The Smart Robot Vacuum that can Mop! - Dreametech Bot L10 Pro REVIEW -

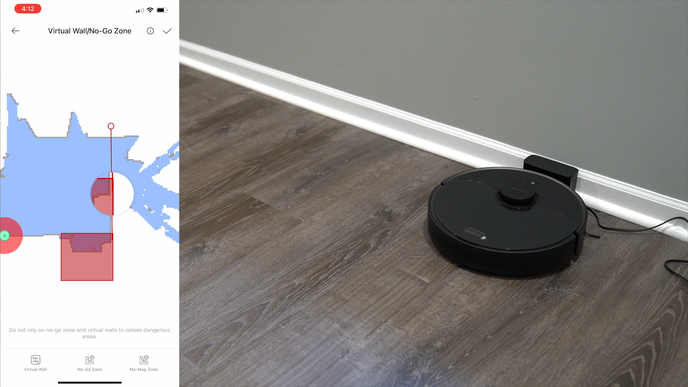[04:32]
You don't have to mop the carpet. So just keep that in mind. So just hit check and it'll automatically save that information going forward to know not to go in that specific area.